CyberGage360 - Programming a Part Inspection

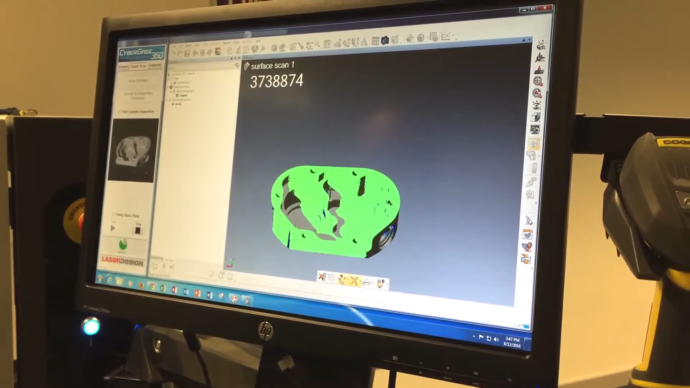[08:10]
One other thing I can note as you're watching it scan the bottom side, you can see the shadows from the pins, but you can't see the pins themselves,
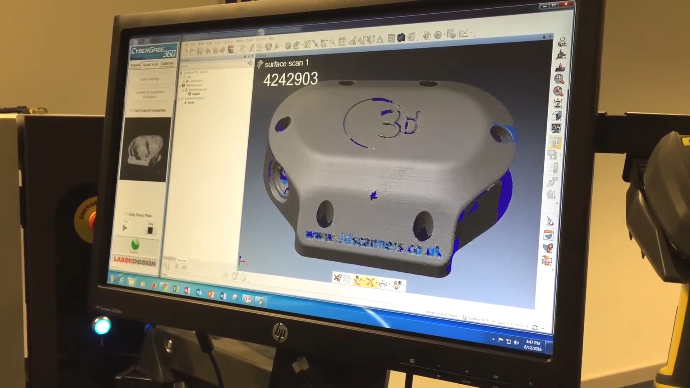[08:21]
and that's because we're using the point quality filter right now, and in conjunction with a lower DLP setting for the white material,
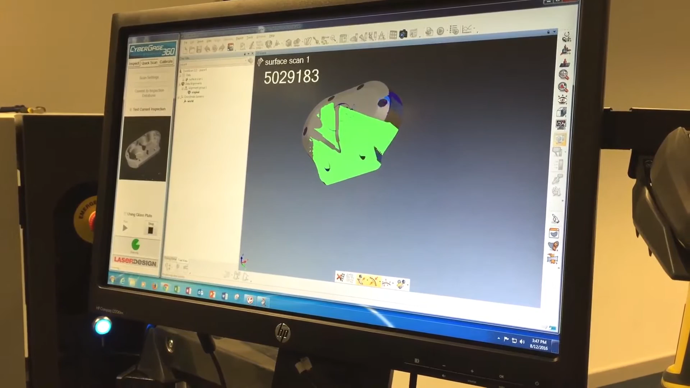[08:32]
we're actually able to filter darker materials out from the scan simply by getting these settings right,
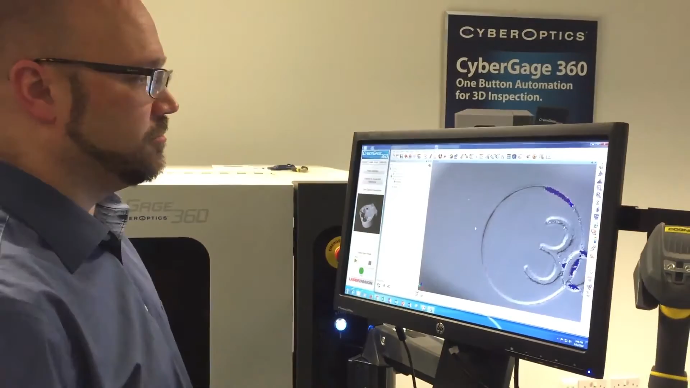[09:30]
We can actually see in here some of the structure from the 3D print, which I find is a pretty good indication that we've got our settings correct. A few areas in here where we don't have data anywhere where you see the dark blue,
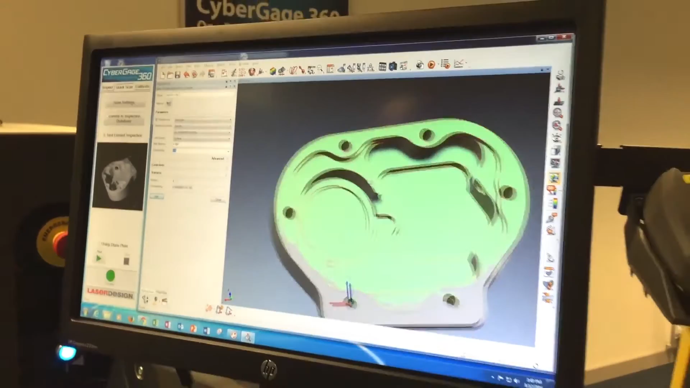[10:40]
So we're just going to leave it as this. So the next step, at a minimum, you would probably want to do a color error map on this to determine exactly what's wrong with the part. Is it good?
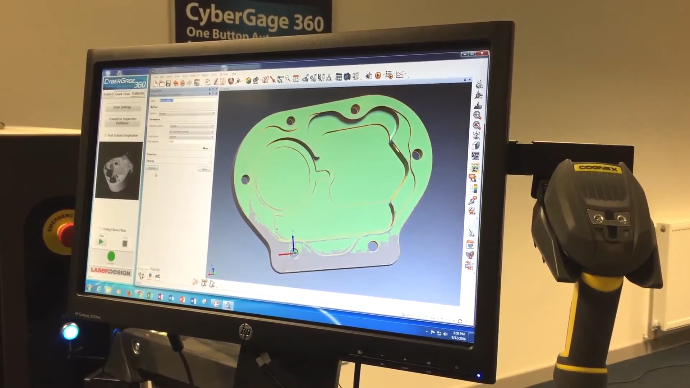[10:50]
Is it bad? Not. So we click on the color error map icon, click measure, and in a second or two, we will have our color error map.
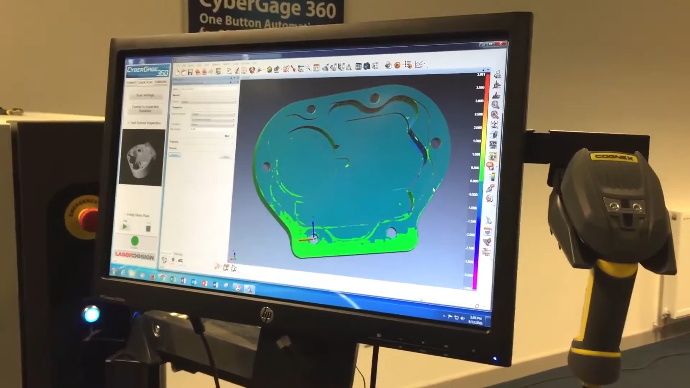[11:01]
So this is showing us in full color the deviations of the actual scan data from the CAD model.
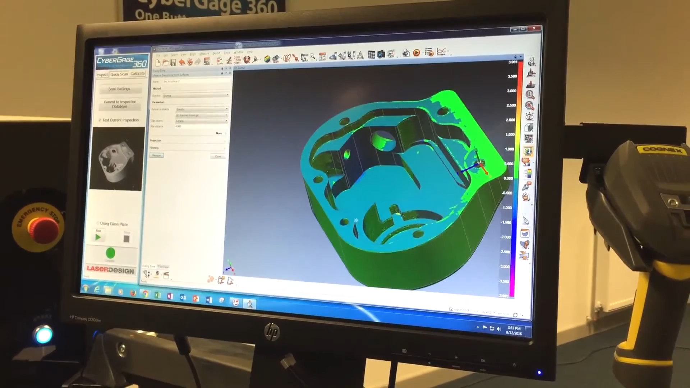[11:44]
So we can tell that just by looking at the error map, which is kind of nice. But knowing that we're not getting any errors that are any greater than a millimeter and a half, we might want to adjust the scale on this so that we can actually see what's going on.
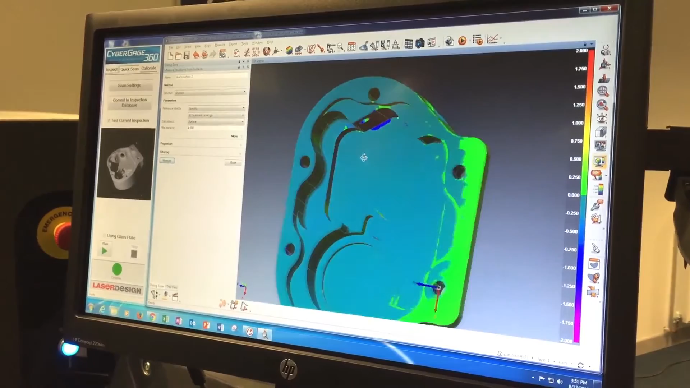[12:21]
So that surface, at least in this alignment, is smaller than the rest.
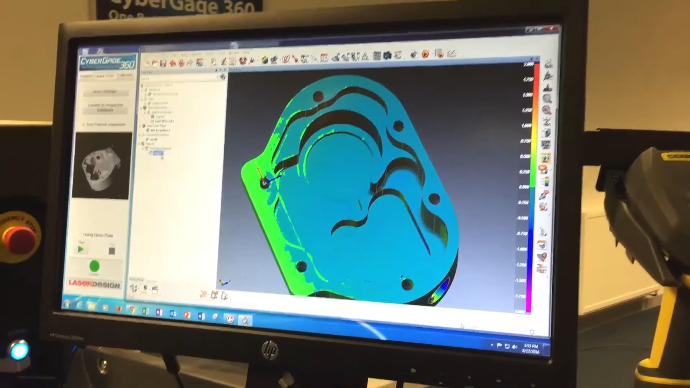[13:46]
So let's take a look and see what we actually captured for pictures. So I'll just double click on the report.
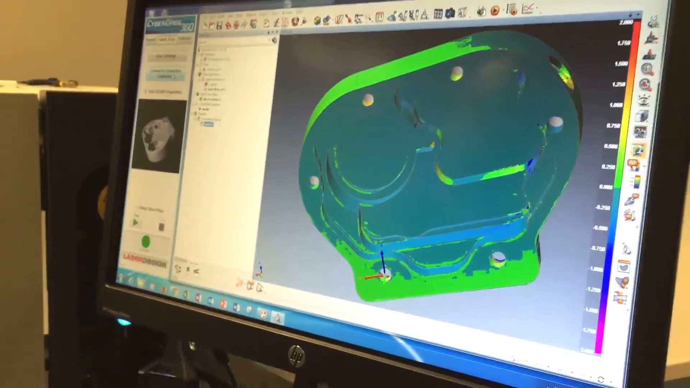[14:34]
So once that's saved, then it shows up in our inspection interface.